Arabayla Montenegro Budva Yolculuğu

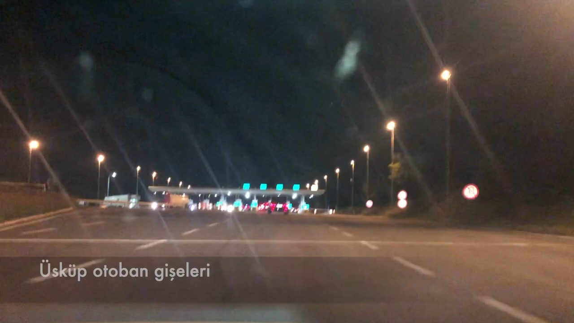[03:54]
Makedonya'ya girdikten sonra da şunu söyleyebilirim. Otobana giriyorsunuz Üsküp'e giderken.